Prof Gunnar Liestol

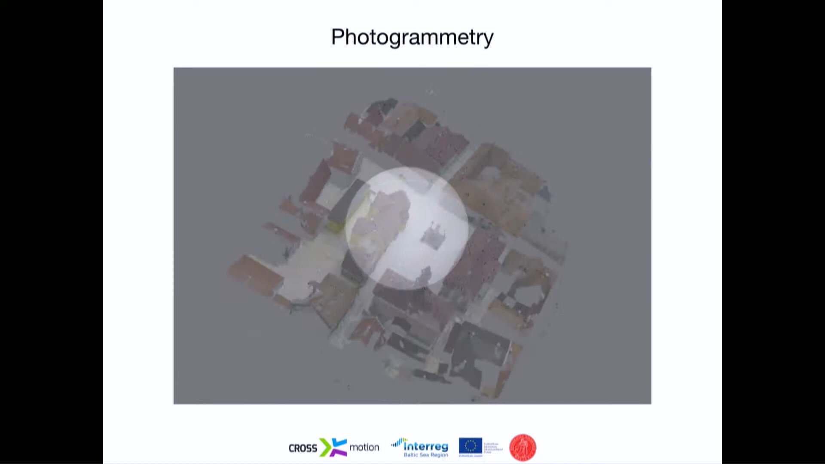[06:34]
And based on that, we managed to get a pretty good photogrammetry model.
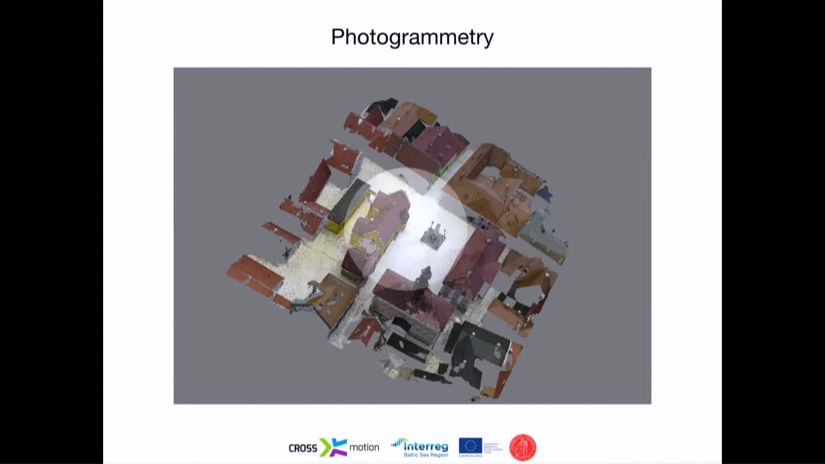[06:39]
But this couldn't be used directly because it has way too much resolution and noise in the models.